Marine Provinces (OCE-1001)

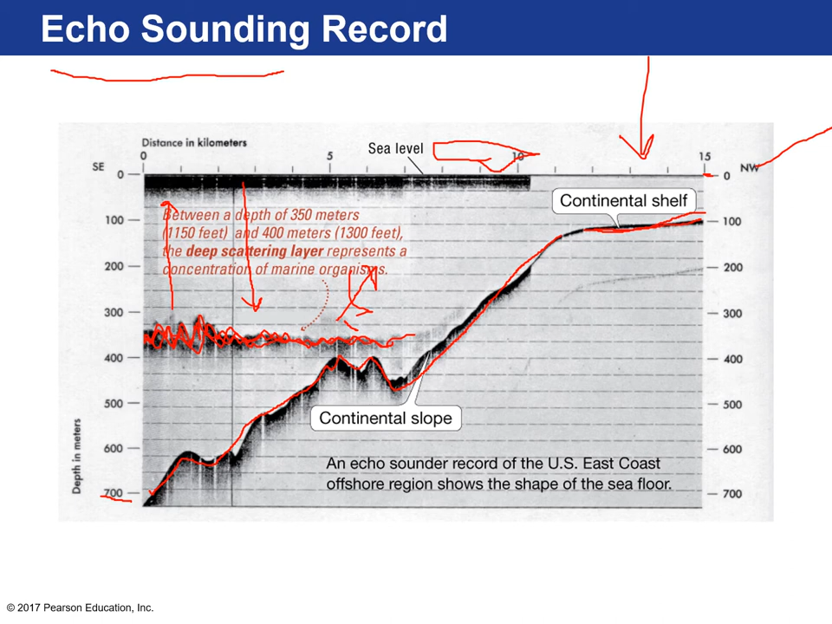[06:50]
numbers here uh it actually affects the the the data from uh eco sounding okay so this is what uh a cross section of our ocean floor would look like using that technology later precision depth recording showed up in the 1950s and
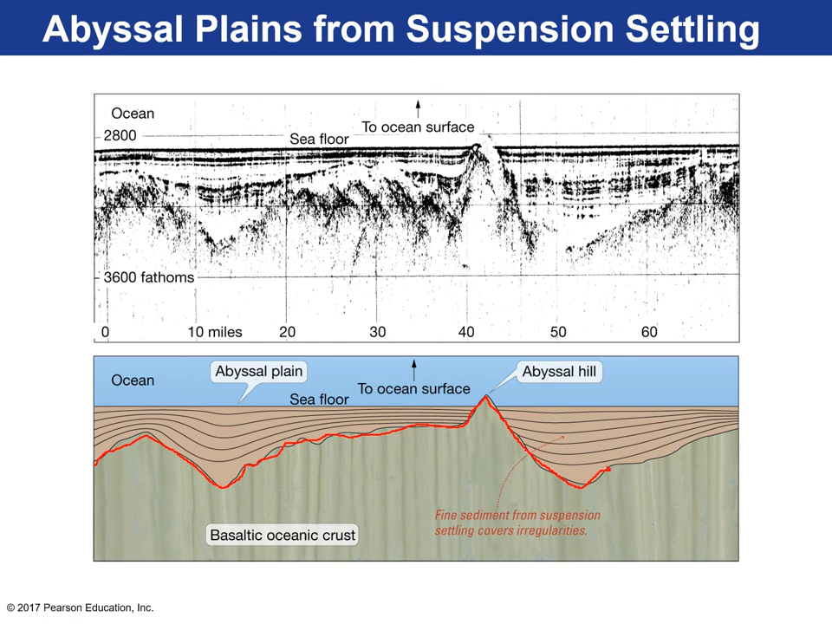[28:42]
mid-ocean ridges and this is hard rock basaltic volcanic rock and then essentially those sediments just deposit on the sea floor and kind of smooth it out okay and here are those blanketed sediments you can see here